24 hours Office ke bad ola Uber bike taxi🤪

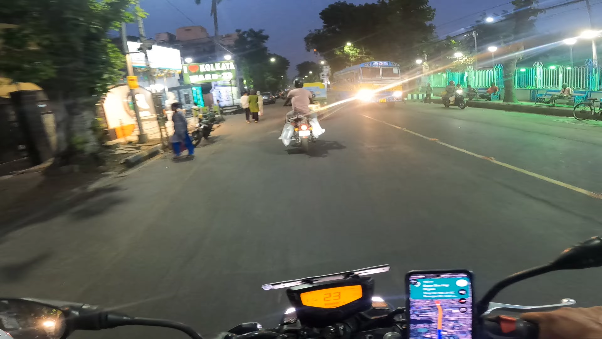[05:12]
थैंडर रास्ता हम आपने के बाद मिरे को मिल रहा है जैसे अब भी दैखो छाली आ रहा था तक्रीब कन चार किलियो मीटर अम खाली आया अभी यहां पे मिला है और यहां से अभी 350 मिटर है पीकप का दूरी और जाएगा भाई पाक सरकस जाएगा अगा देखता है इस
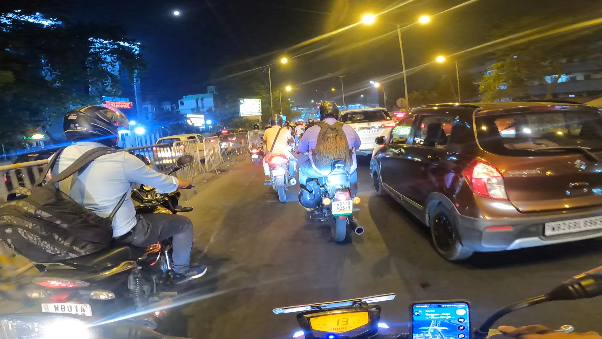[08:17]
भाईयों यह नजारत देख लो तो अभी मजा आ रहा है क्यूंकि एकदब पीक टाइम है साड़े साथ हो रहा है तो अभी सब ऑफिस से छुट्टियों के घर जा रहा है और पढ़ गया इसमें मैं भी पढ़ गया और यह रास्ता इधर
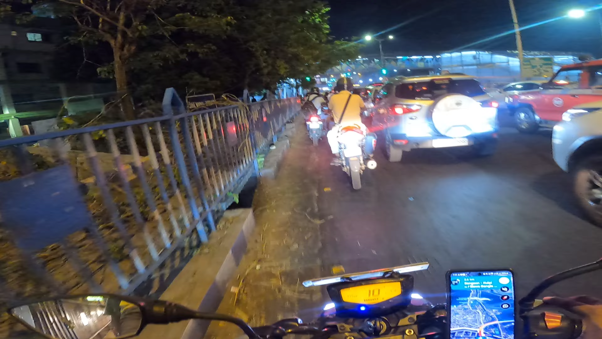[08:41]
सारा ओफिस इधर ही पढ़ता है न्यू टाउन है सौट लेग है सारा सारा ओफिस इधर ही है इसलिए पढ़ गया मैं यह जांपर